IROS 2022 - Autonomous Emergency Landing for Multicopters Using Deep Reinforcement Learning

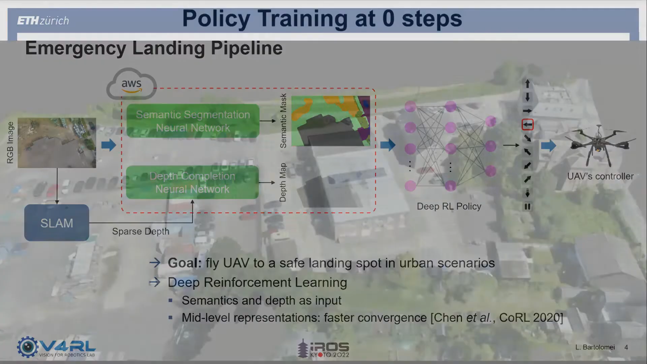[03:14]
We now show how the policy is trained in a series of selected 3D static models of real-life places. We spawn the robot randomly in the model and we task it to land safely on terrain.
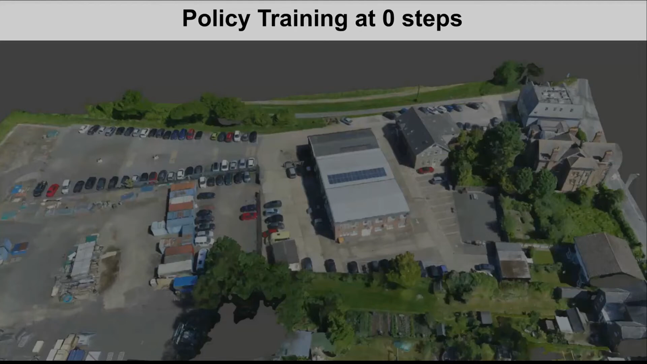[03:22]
In this case, we consider training as the only safe area to land on.
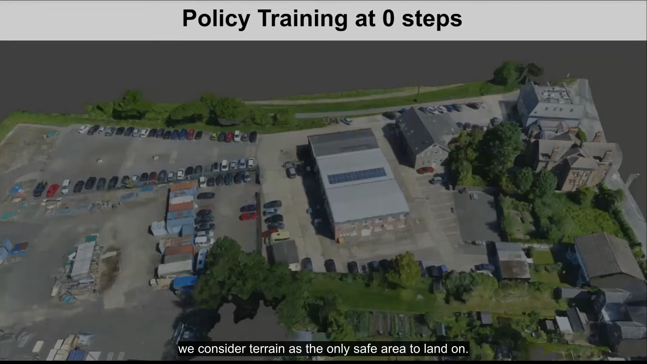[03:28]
For faster training, we parallelize the process using four drones at a time.
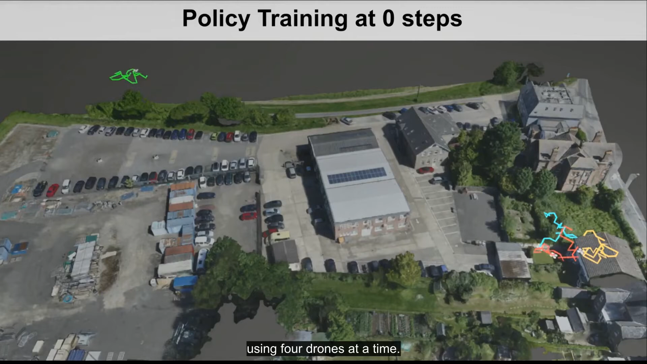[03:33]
While at the beginning the policy makes a mistake and collides into obstacles,